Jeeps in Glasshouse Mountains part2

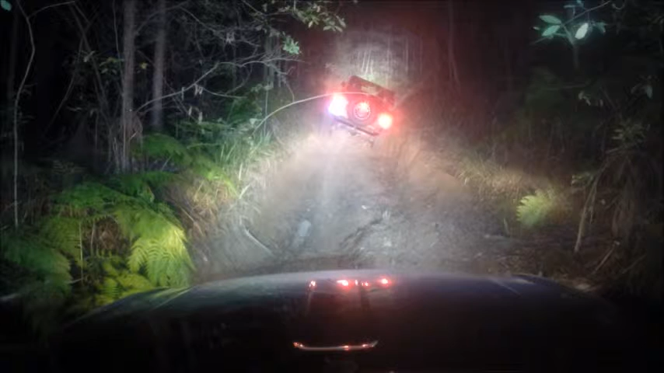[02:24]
this is where Caddy rolls it coming down the hill the other way.